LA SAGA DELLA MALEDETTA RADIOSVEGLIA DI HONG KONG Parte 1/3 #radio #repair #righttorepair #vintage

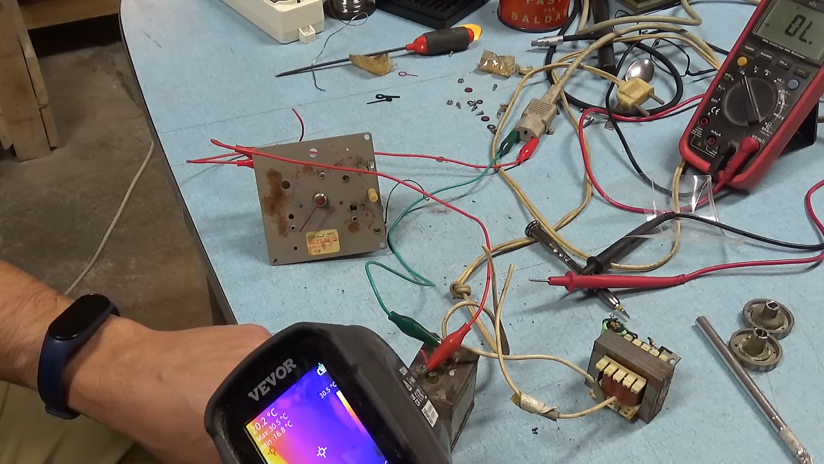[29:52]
Questo è il condensatore. Ma voi non vedete un cazzo, logicamente. Come faccio a inquadrare? Comunque non sta scaldando. Fidatevi, il condensatore è completamente freddo. È a 23 gradi.